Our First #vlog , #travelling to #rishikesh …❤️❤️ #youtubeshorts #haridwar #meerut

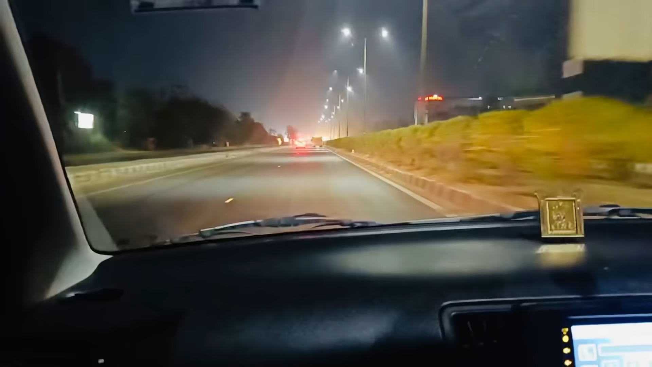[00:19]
तो दोस्तों, हम घर से निकल चुके हैं। जैसा आप देख रहे हैं, हम NH 58 पर हैं।
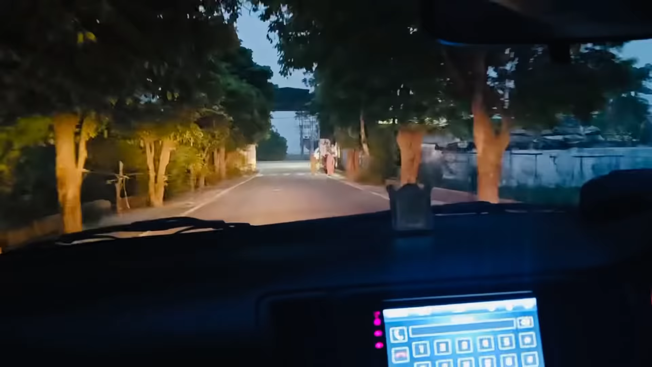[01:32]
हम गांव वाले रास्ते को क्रॉस करके देखे गाइज, फिर से NH 58 पे आ गए हैं,